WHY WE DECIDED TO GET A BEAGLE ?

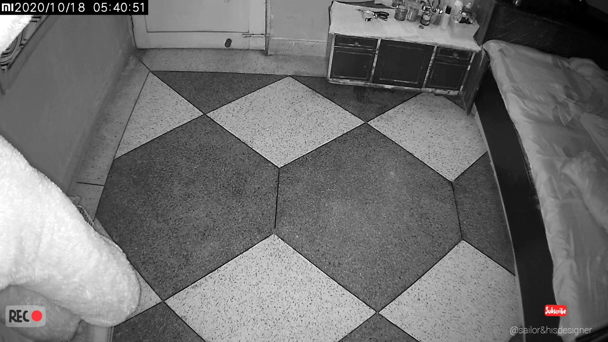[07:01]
You can see this is complete darkness, and I can see everything.